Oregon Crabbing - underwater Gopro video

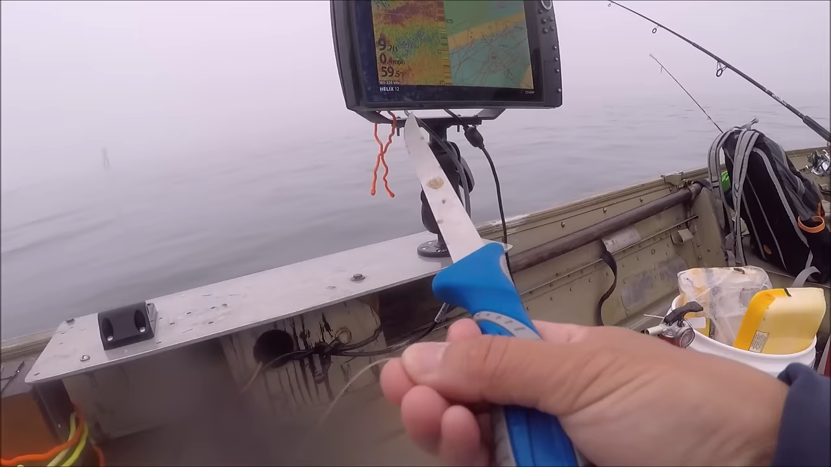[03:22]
9 feet, 10 feet. Oh. Seriously? If you get a fish, as fast as you can, haul it in. They don't let go.